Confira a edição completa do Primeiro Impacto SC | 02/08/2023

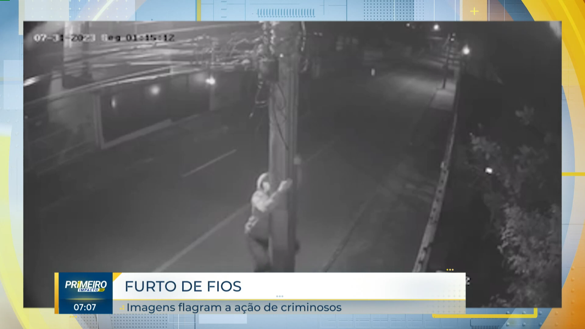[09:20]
é possível ver a facilidade Com que o suspeito consegue escalar esse poste Acompanhado de um compasso A ação dos homens dura menos de três minutos As imagens foram registradas por uma câmera de segurança Na esquina das ruas Guarujá e Bento Torres Descalço, o suspeito sobe o poste Enquanto o compasso vigia a ação Rapidamente, o furto é concluído E eles seguem para outra estrutura Segundo algumas informações que a gente obteve também Através das páginas, né?